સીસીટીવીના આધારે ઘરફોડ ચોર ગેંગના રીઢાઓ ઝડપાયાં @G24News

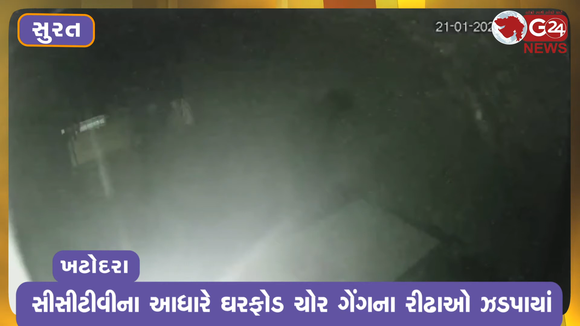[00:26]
सास धरिय ती और सेसी टीवी ना माद्यम ती तपास करी खटोद्रा पुलिऋचे गरफोर्ट पुलिशे गरफोर चोरोन एंजाम